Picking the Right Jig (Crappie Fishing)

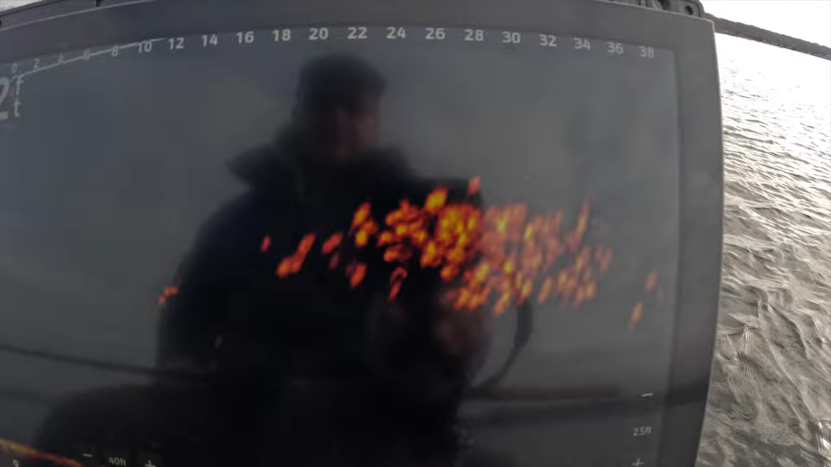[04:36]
we're gonna cast into that right now now this is uh part of that